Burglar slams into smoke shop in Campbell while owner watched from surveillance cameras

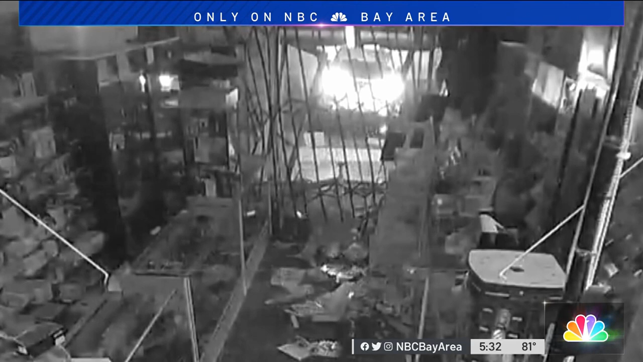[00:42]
He looks around for a while until police showed up. And Jamie Jarotana, the store's owner, watched it all unfold live on her phone.